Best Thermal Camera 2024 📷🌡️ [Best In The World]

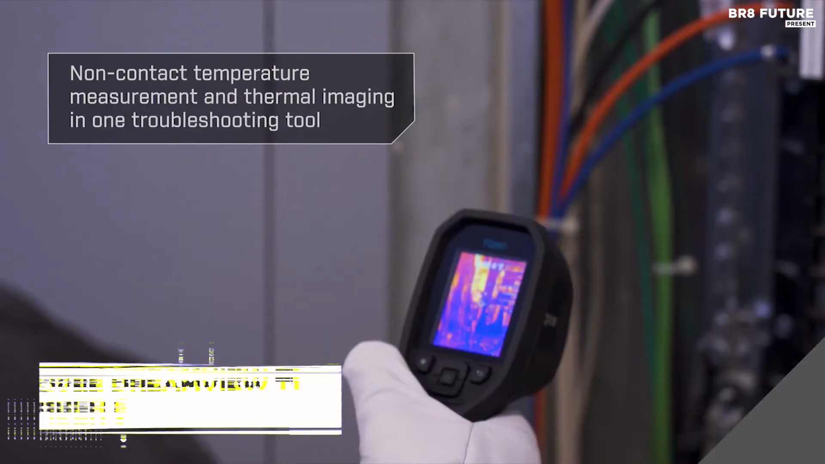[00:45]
It's a window to a hidden world of temperature variations and potential problems.
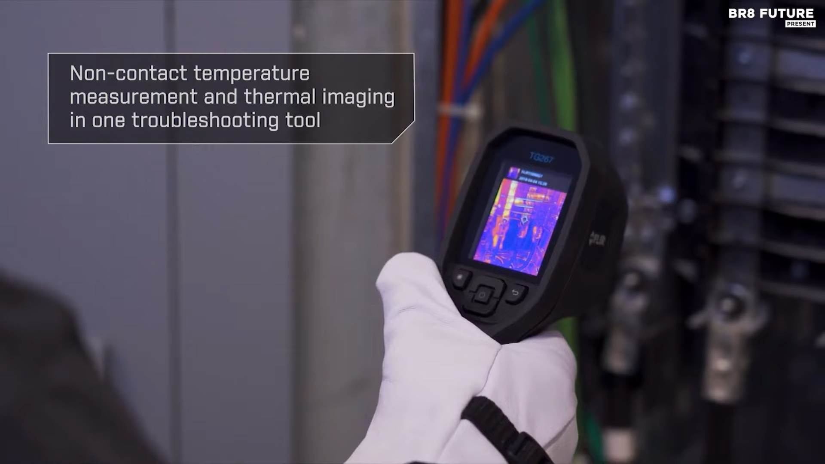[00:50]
Ranked as the number 5 best thermal camera, this device transcends the limitations of traditional single-spot IR thermometers.
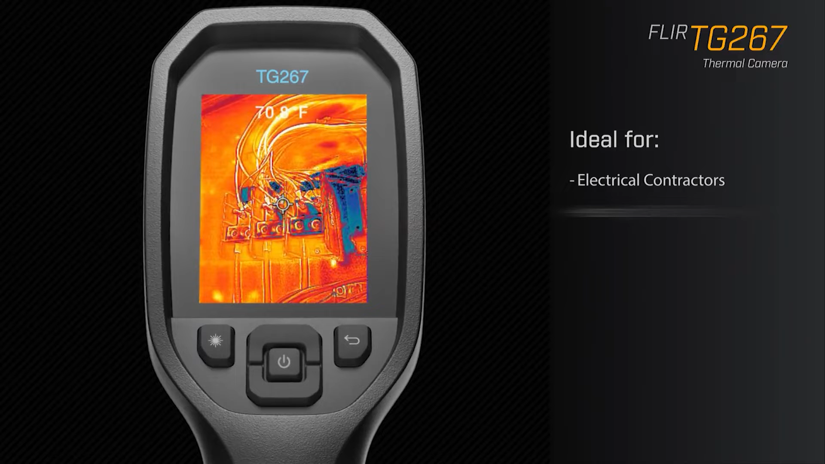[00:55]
It enables you to not only see, but also assess the hot and cold spots that might signify serious issues.
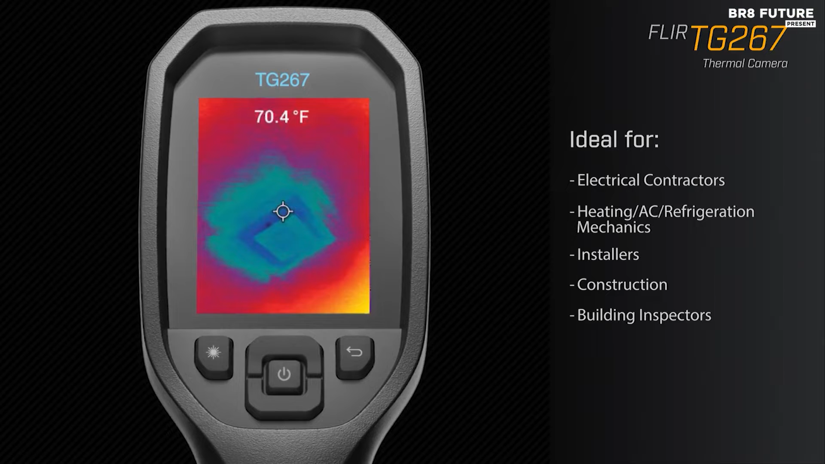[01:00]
On screen: spot 70.4°F
For professionals in commercial electrical, facility maintenance, and HVAC, the TG267 is a game-changer.
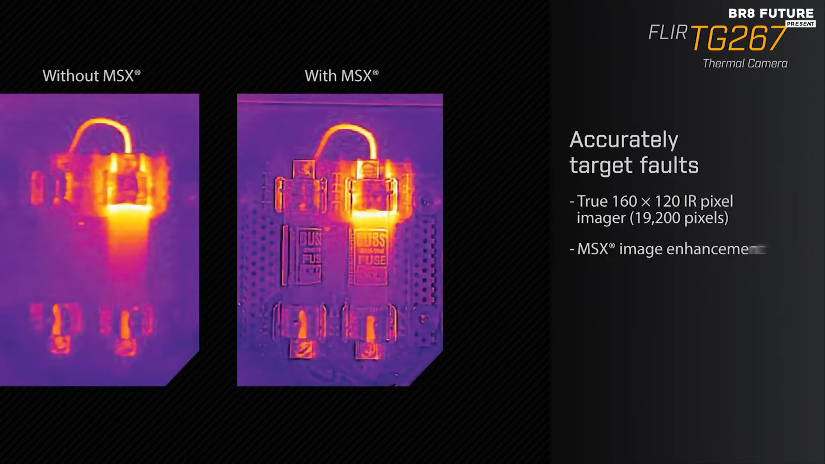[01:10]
It's advanced features, like the 2.4-inch screen, Expedic Diagnostics, and Simplify Reporting. The patented FLIR MSX enhancement enriches thermal images with visual scene details, offering context for pinpointing faults and troubleshooting effectively. The TG267 doesn't just capture data.
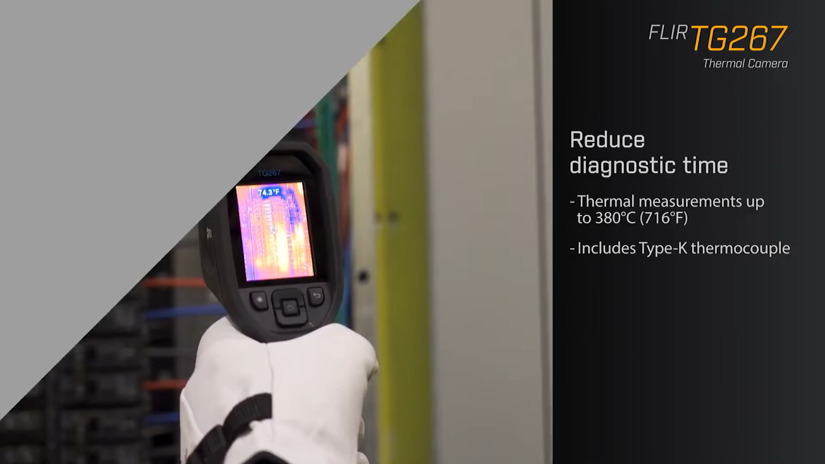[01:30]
It tells a story with ultra-clear images.
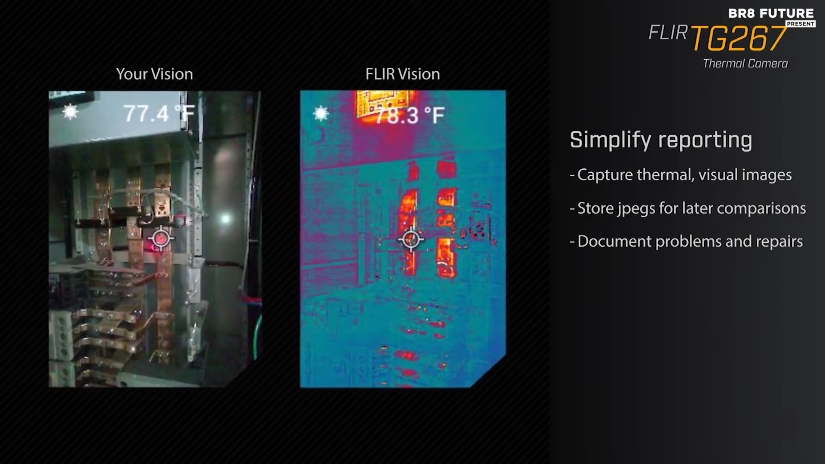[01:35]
Its laser pointer indicates measurement areas, making detection faster and more precise.
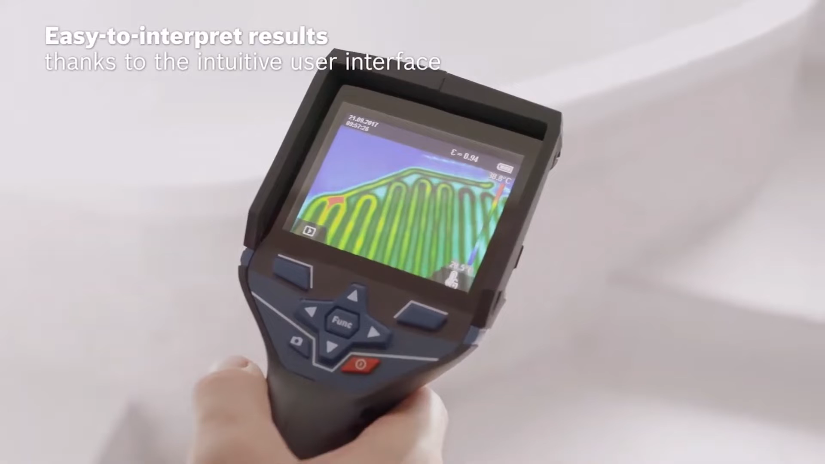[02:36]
Its large illuminated color display and 160 by 120 thermal resolution provide breathtakingly detailed thermal images accurate to within 37 degrees Fahrenheit.
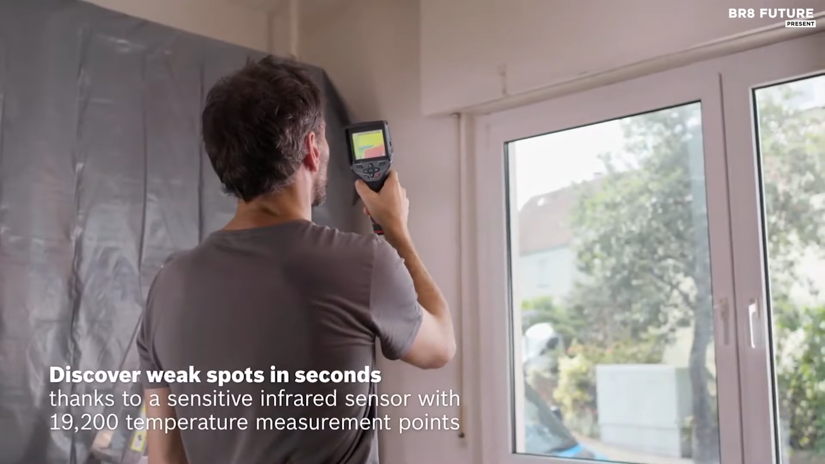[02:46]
With a simple squeeze of the trigger,
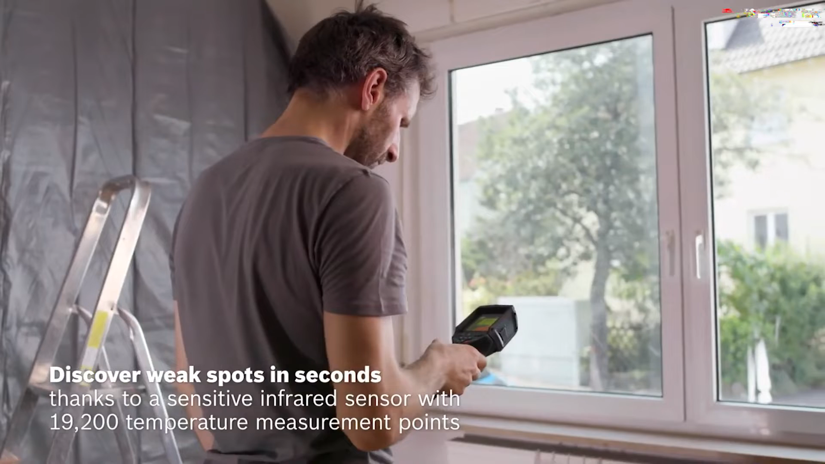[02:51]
you can capture thermal anomalies in seconds, making your job faster and more efficient.
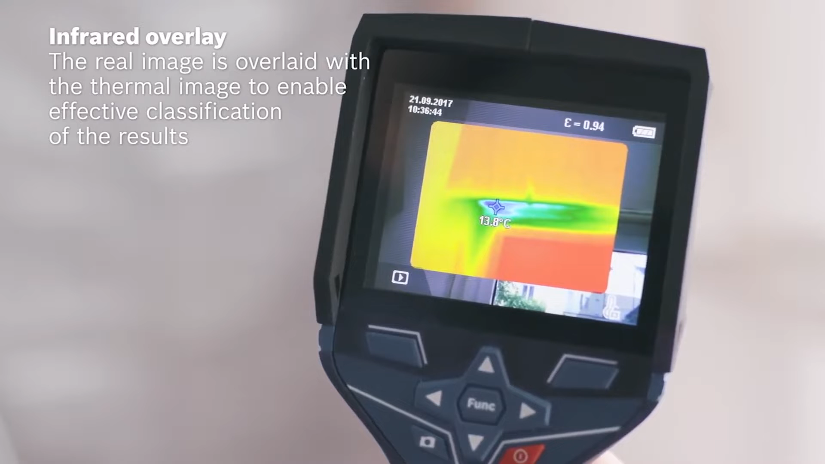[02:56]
On screen: spot 13.8°C
But what truly sets the Bosch GTC 400C apart is its integrated visual camera.
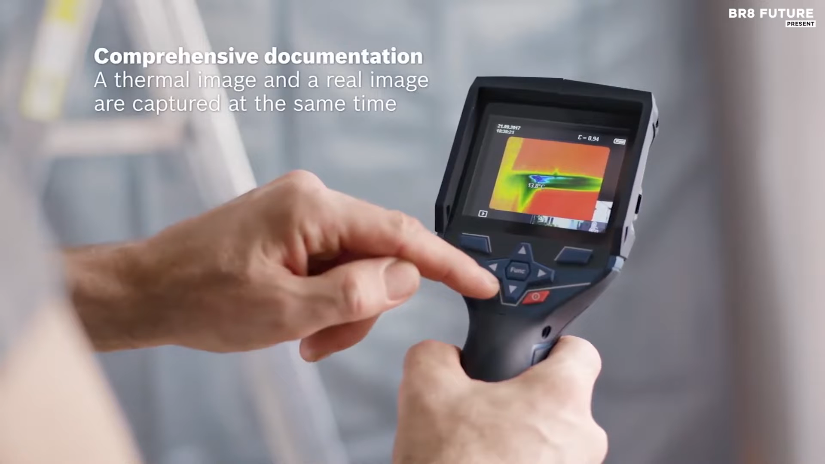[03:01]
It doesn't just see heat, it captures it alongside actual images. This feature allows for side-by-side comparisons, picture-in-picture overlays, and more.
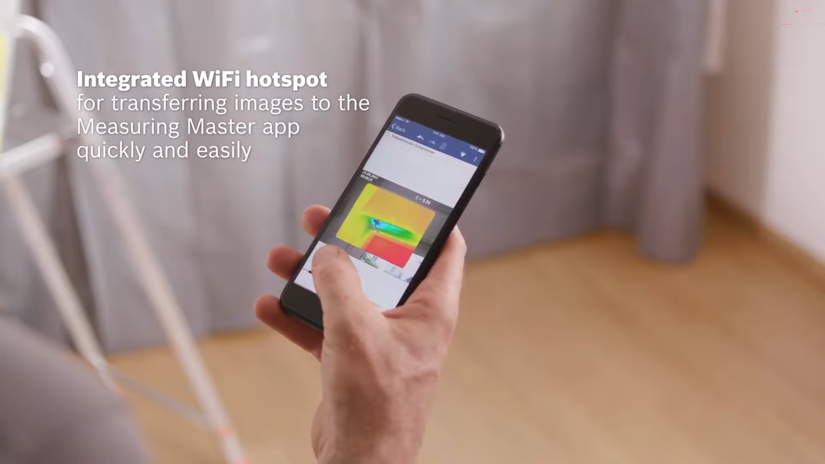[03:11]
You can document your work area visually and thermally, making it a powerful tool for a wide range of applications. With Bluetooth and Wi-Fi connectivity,
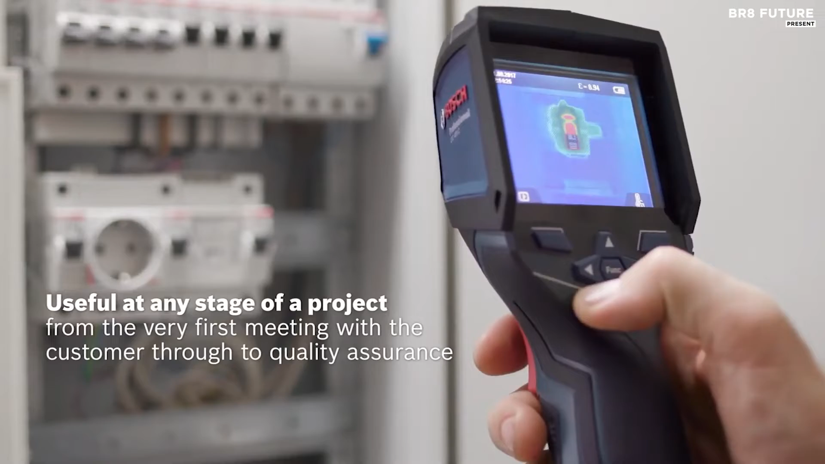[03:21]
it's easy to transfer your thermal documentation to a smartphone or tablet, ensuring that the data is readily available for analysis and sharing.